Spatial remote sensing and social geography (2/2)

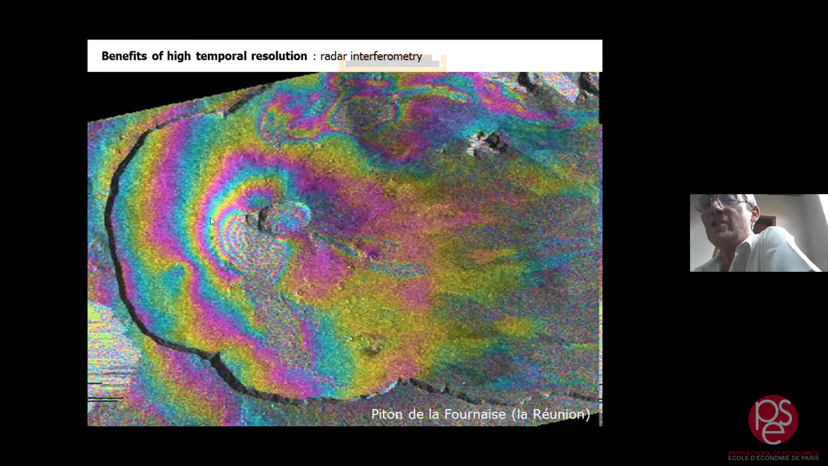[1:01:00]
which is an indicator of a future near future eruption.
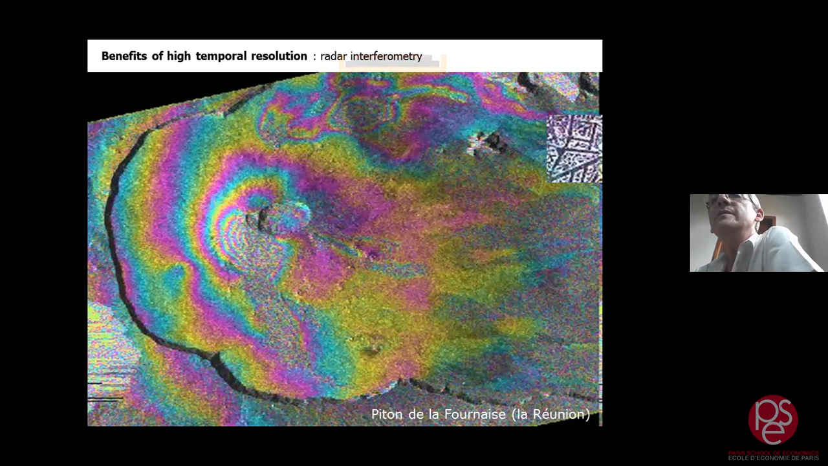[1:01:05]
And here, this is the subsidence that happened a few years ago in Paris, based on